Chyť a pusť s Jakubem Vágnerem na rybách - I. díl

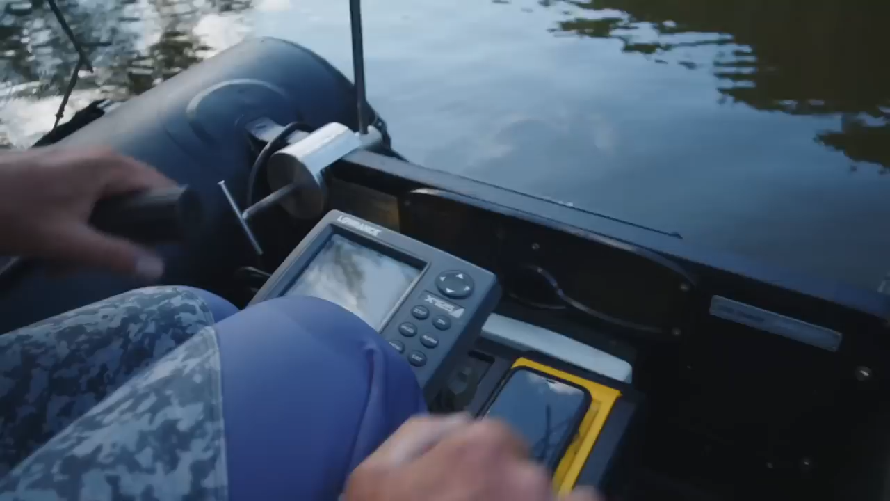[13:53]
Ve světu zarazil sediment. A když udělám takhle 3 pádla dopředu, tak to spadne na 2 metry. To je největší hrana, co tu je.
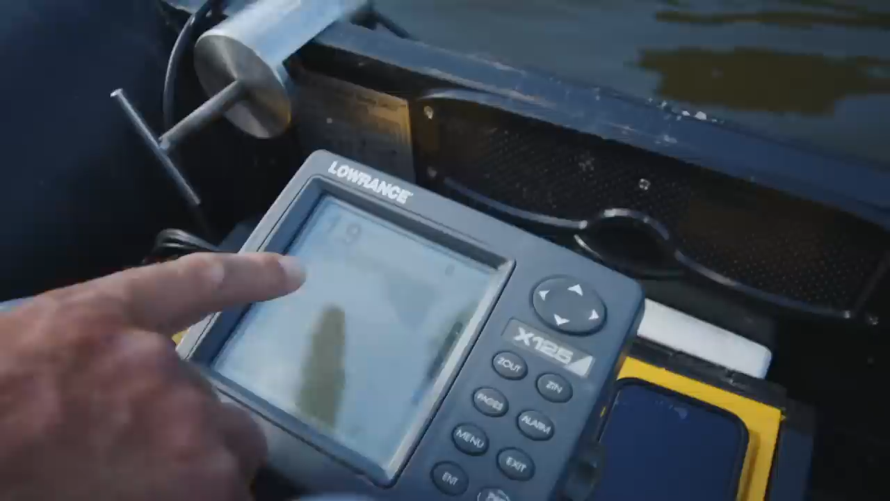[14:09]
Teď to padá. 190 a tady 100% dáme jeden klacek.